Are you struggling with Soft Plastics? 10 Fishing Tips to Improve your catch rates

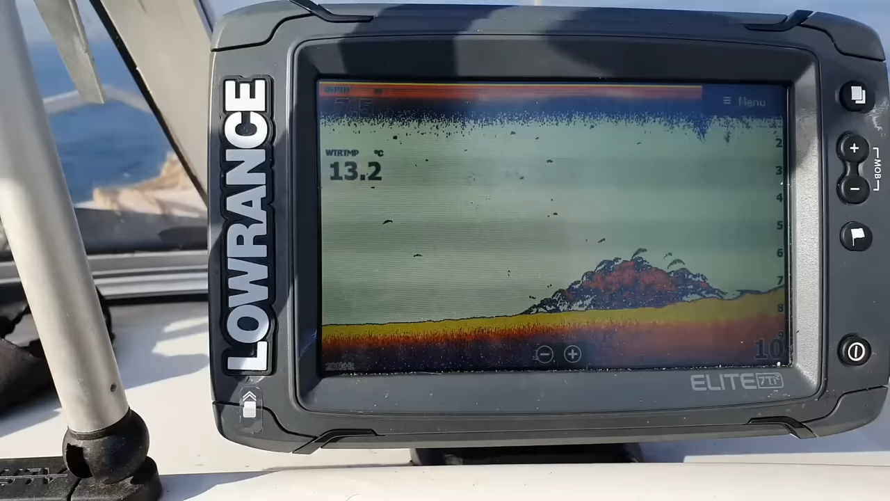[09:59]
On screen: water 13.2°C
So that way, you know what you're looking at.
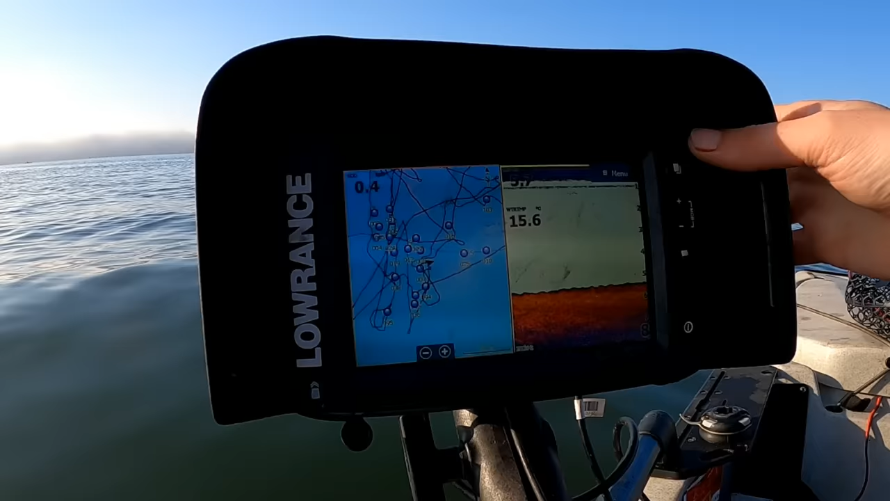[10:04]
Know how and when to use traditional scan, down scan, and side scan. Taking advantage of what each one does in different scenarios. Then setting up split screens, marking waypoints whenever you mark up fish, whenever you catch fish.
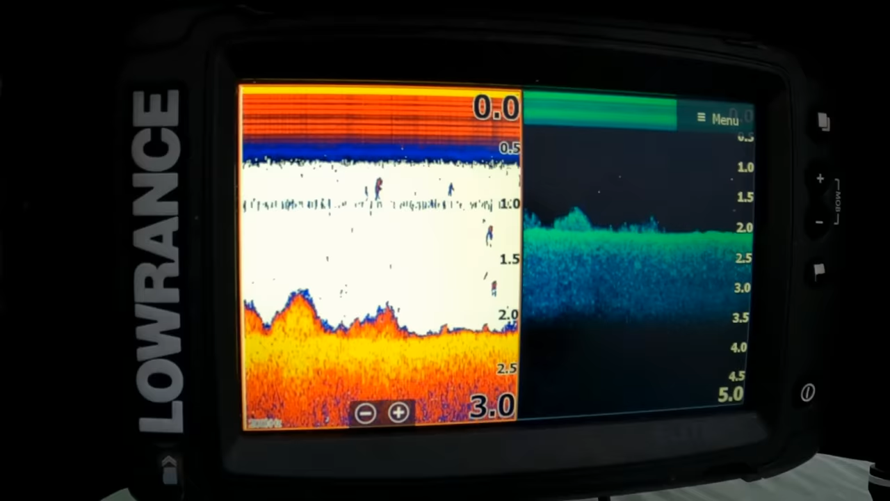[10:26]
That way, you will have a productive day's fishing. The marine electronics also help you identify really basic things,
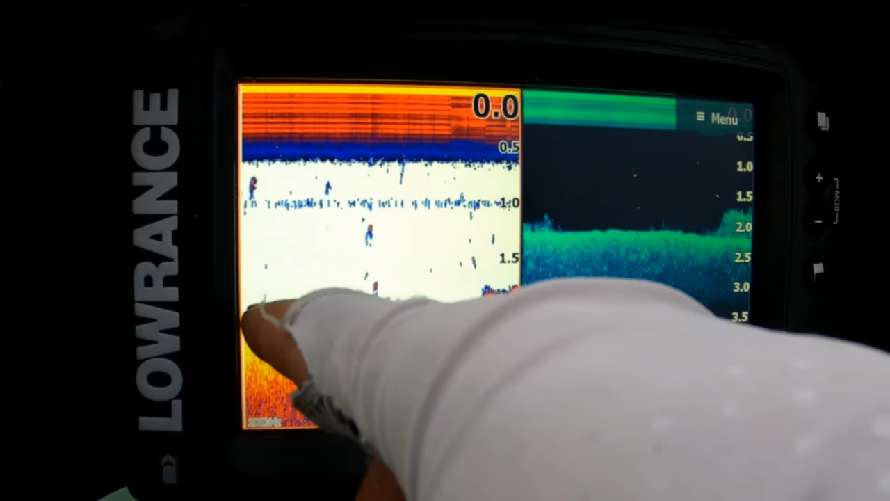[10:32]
such as your water depth, your water temperature, whether you're fishing on reef or a sandy bottom, or if you're fishing on top of rocky areas. Lots and lots of insight to really help
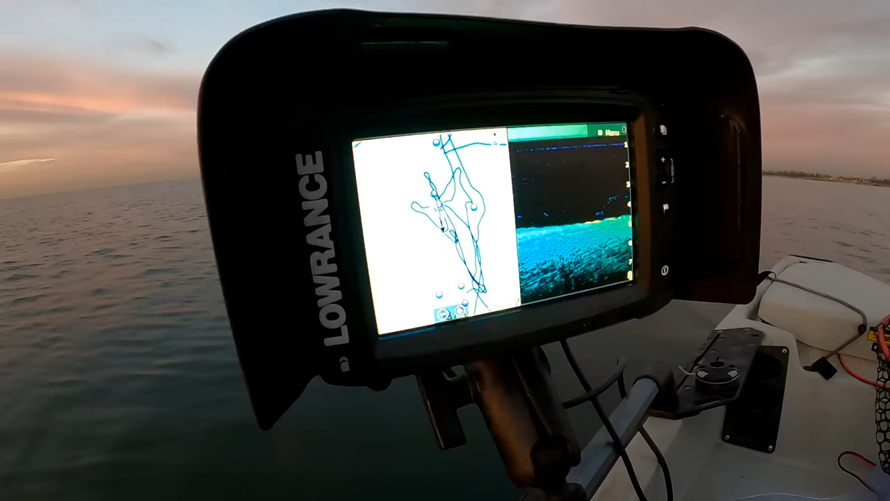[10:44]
you identify where the fish are going to be. We do a lot of stuff in the Fishing Mad members area.